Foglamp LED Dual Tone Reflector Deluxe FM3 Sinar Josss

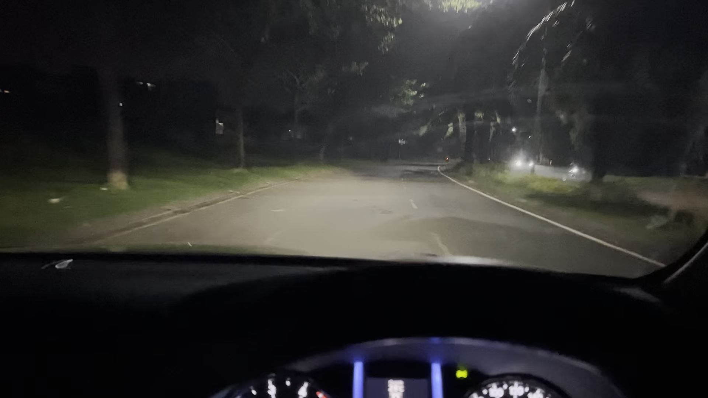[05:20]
udah malam ya, udah dipasang juga semuanya, tinggal tes nih bagaimana performanya nih. Ya, ini kan ada lampu jalanan ya, coba kita matiin dulu deh buat kondisinya kayak gini. Fog lampnya kita aktifkan. Ini untuk yang 6000-nya atau yang warna putih ya. Nah, di sana sudah mulai gelap.
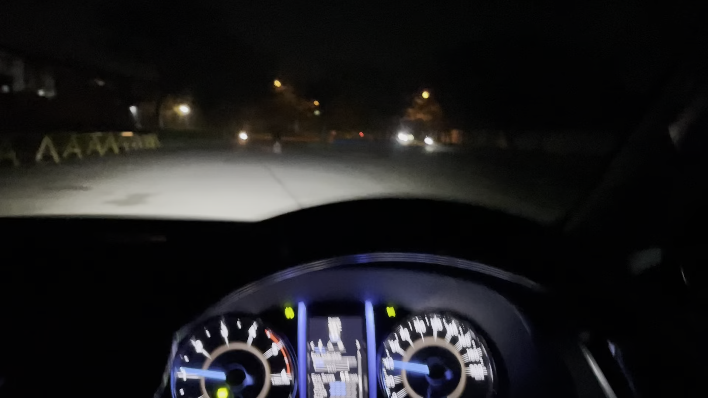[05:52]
Ya. Kita coba apa? Ganti warnanya kali ya. Ganti warna jadi kuning. Nah, untuk kuning dia fokusnya udah berubah. Jadi memang ini khusus untuk kabut, jalan lampu kabut ya, dia lebih fokus ke tengah untuk membuka kabut,
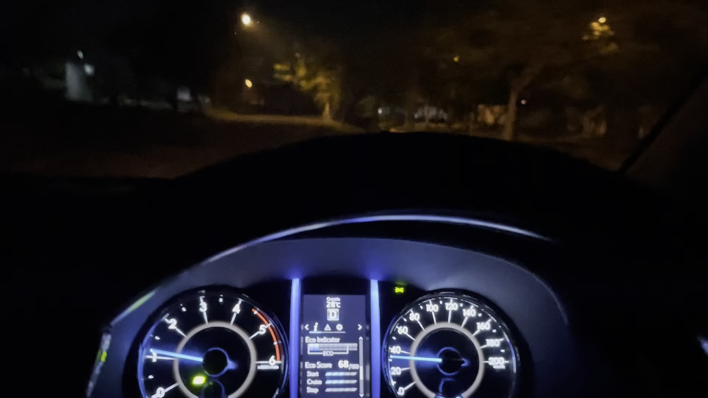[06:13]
dan yang satu adalah kombinasi kuningnya dapat dan putihnya dapat. Ini bisa untuk ke luar kota yang jalannya gelap, aspal, terus hujan. Nah, ini kita pakai kaca filmnya adalah 40% hitam ya. Nah, ini untuk perbandingan jika lampu besar dihidupkan ya, nggak kelihatan bedanya kan ya.
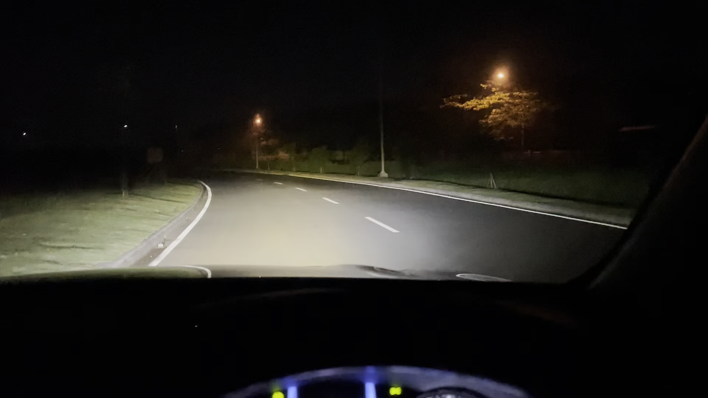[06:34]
Oke, kita lihat dari sisi luar untuk hasil sinarnya.
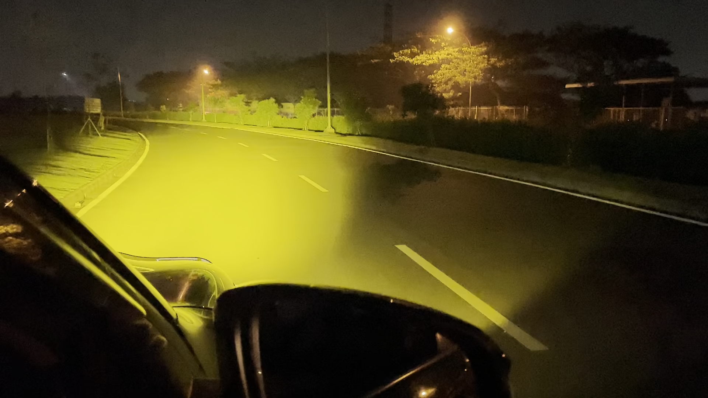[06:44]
Oh, gila banget ya. Ini pergantian modenya sama kayak yang bohlam 3 warna ya. Oke, jadi ini untuk lampu utama digabung sama fog lamp yang terkait putih. Kalau yang putih enaknya untuk mobil VRZ ini warnanya bisa sama ya sama lampu besarnya, jadi ini juga enak banget dipakainya.
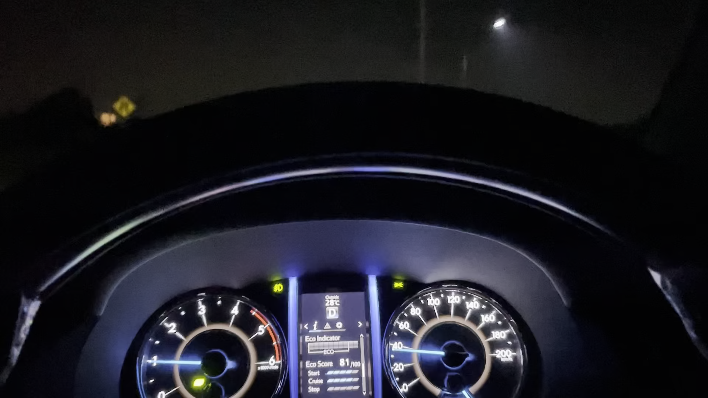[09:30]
Oh, ini mah enak bener. Di sebelah kanan ada jalanan yang pakai lampu jalan ya. Kita coba lagi. Ya, buat harganya Deluxe ini menurut gue paling murah sih, paling worth it di kelasnya. Banyak merek lain juga sama dengan produk ini,
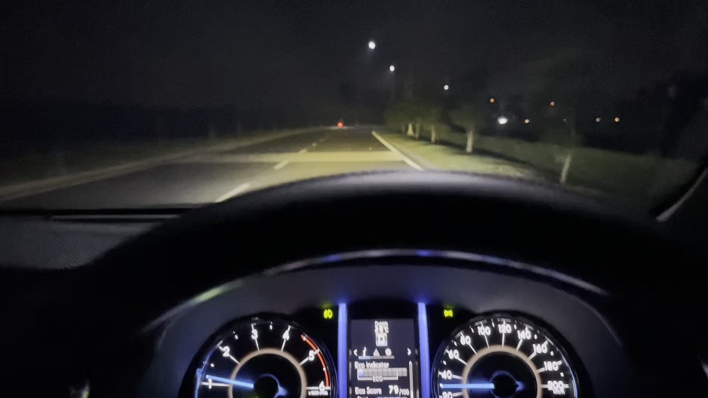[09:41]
sama-sama menawarkan produk yang sama. Ini lampu gede. Oh ya, lampu gede mati nih. Nah, ini ada lampu jalanan. Ini masih kelihatan.
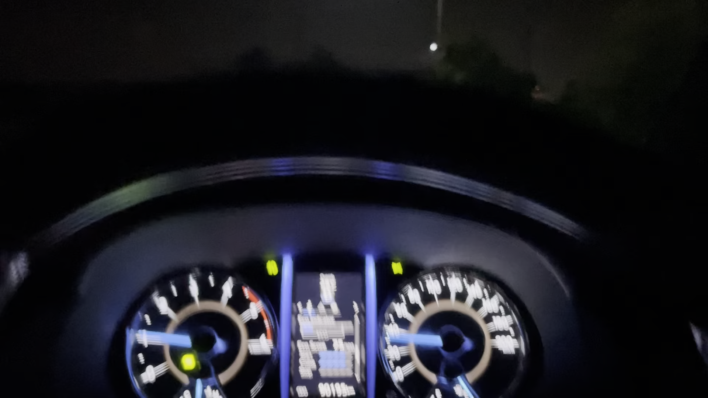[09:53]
Jadi kalian nggak perlu pakai lampu gede nih, lampu fog lamp aja udah terang banget. Ya. Nah, ini mantap banget. Ini bisa kalian jadikan referensi juga buat teman-teman yang mau ganti proyektor,
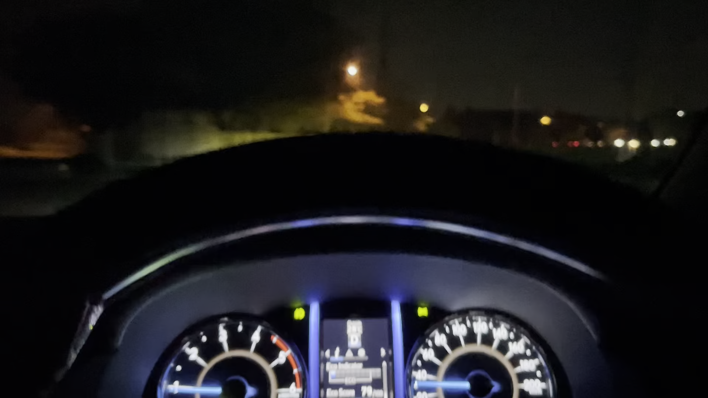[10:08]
bisa jadiin kandidat juga nih. Nah, ini sorry juga nih, belum sempat dikalibrasi ya.
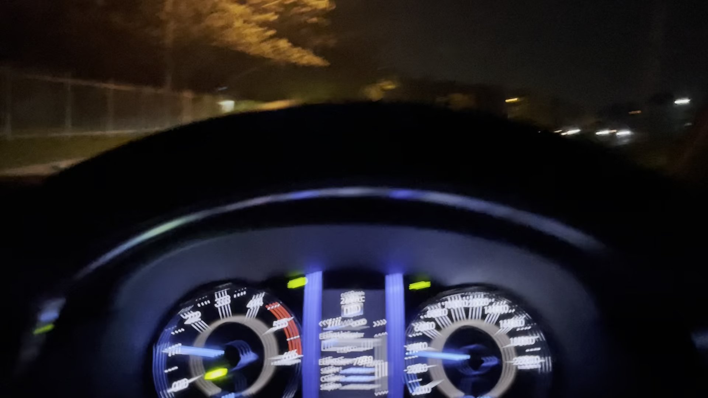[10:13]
Jadi kanan dan kiri ini masih acak-acakan settingannya, karena tadi juga buru-buru nih. Supaya yang penting kepasang dulu. Ini belum dikalibrasi aja udah kerennya kayak gini ya. Memang posisi yang kuningnya juga dia lebih tinggi, dia lebih fokus, lebih ke tengah. Kalau yang putih dia lebih melebar. Nah memang kenapa yang kuning itu kalau kamu ganti fog lamp, pasti yang kuning itu posisinya bakal lebih jauh ya daripada yang putih.